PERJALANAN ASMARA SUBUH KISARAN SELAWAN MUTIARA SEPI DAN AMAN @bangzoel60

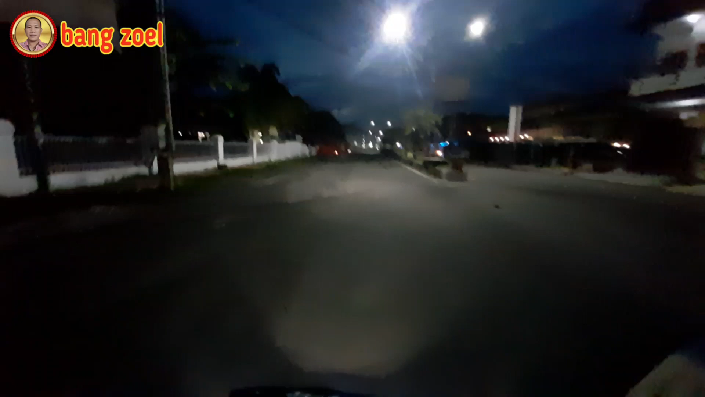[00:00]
Assalamualaikum warahmatullahi wabarakatuh. Masih bersama dengan Bang Jul, channel Motovlog perjalanan dan acara.
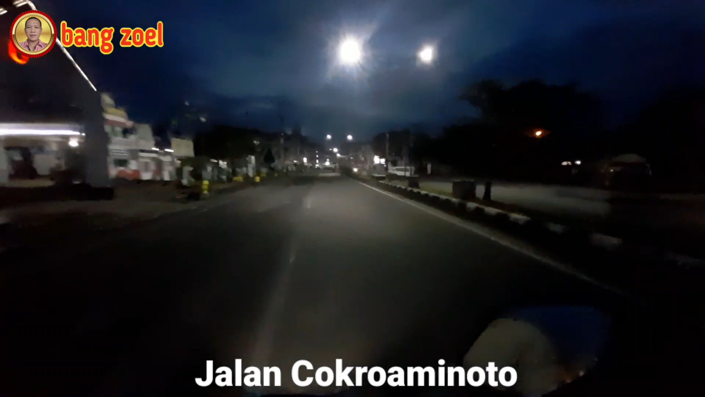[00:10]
Oke teman-teman, selamat pagi semua. Pagi hari ini Bang Jul berada di Kota Kisaran, lagi patroli asmara subuh.
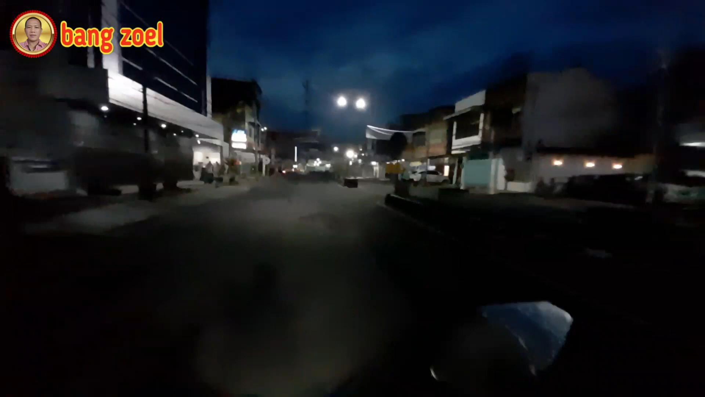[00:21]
Ini lagi berada di Jalan Cokro Aminoto. Di depan sana ini simpang Tugu Juang ini ya. Ke kanannya Jalan Imam Bonjol ini.
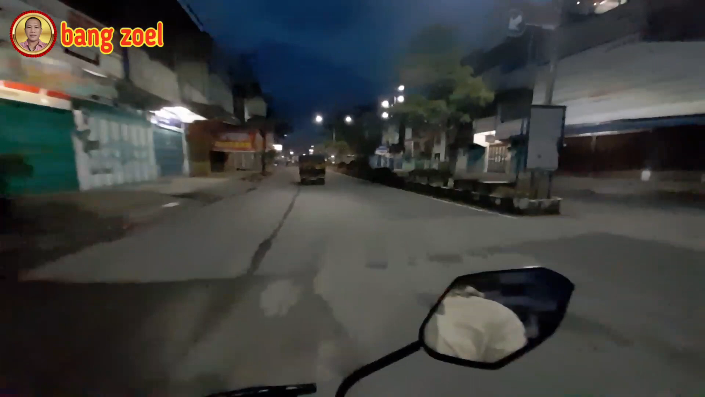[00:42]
Ini terlihat situasi pagi ini cukup sepi nih di inti kota Kisaran ini. Ini di Jalan Imam Bonjol Kisaran. Inilah suasana pagi hari di Kota Kisaran. Ini Bang Jul lagi patroli asmara subuh sahabat itu.
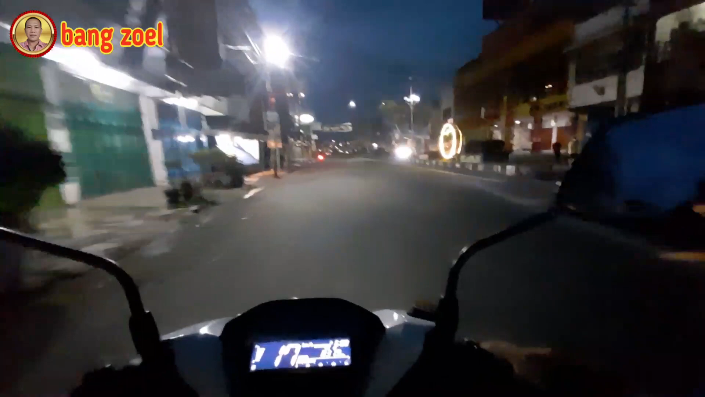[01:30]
Kiri itu bisa ke Mutiara teman-teman. Inilah suasana pagi hari.